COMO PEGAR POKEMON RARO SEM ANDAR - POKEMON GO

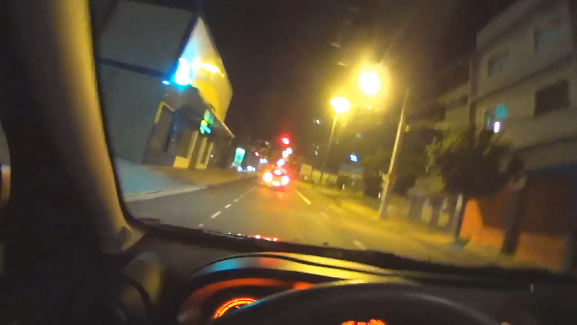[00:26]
Tô aqui bem no centro de Londrina, passando pela rodoviária, pelo postinho, aqui bonitinho.
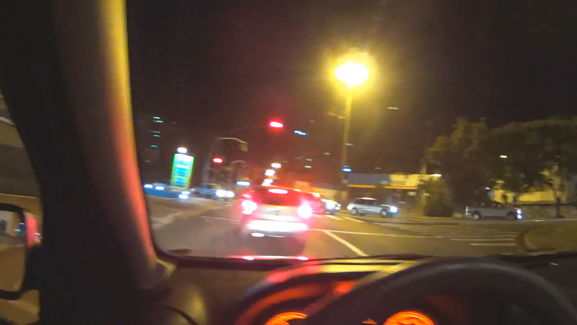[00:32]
E vamos lá, né? Vamos lá, que lá tem muitos Pokéstops, muitos Pokémons bons.